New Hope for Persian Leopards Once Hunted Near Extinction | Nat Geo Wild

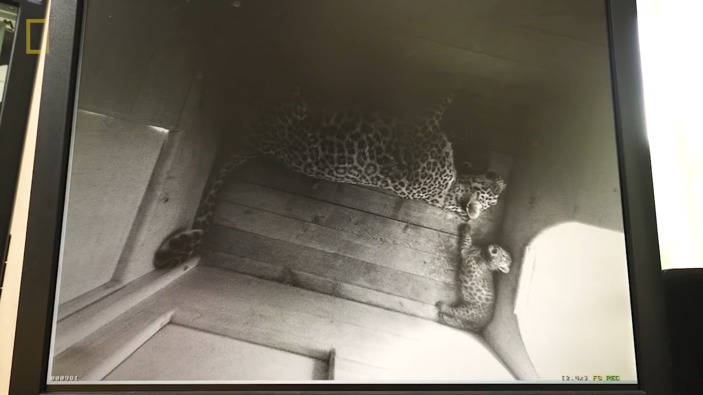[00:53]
It takes 2 years for a cub born here to be ready to live on its own.
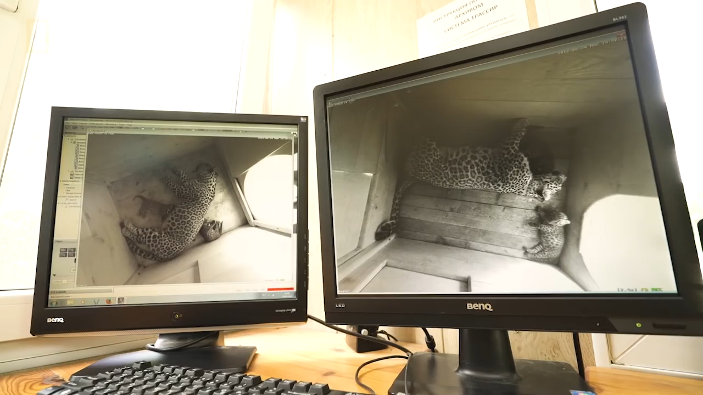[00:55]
Their only contact with scientists during that time is through cameras,